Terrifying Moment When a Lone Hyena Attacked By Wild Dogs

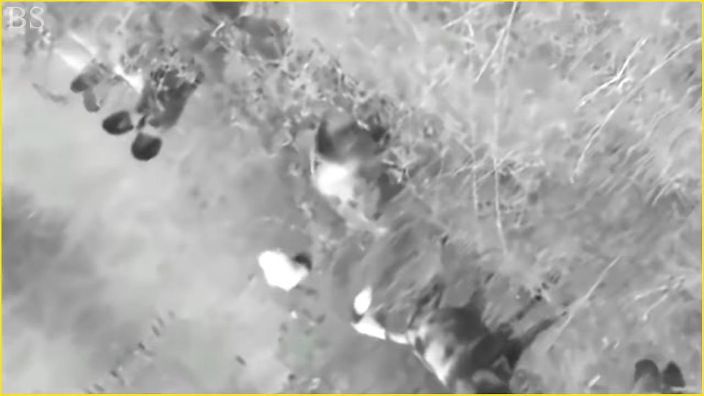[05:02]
THIS IS ANOTHER FOOTAGE SHOWING A HYENA MAKES AN ATTEMPT TO STEAL A KILL FROM A PACK OF WILD DOG.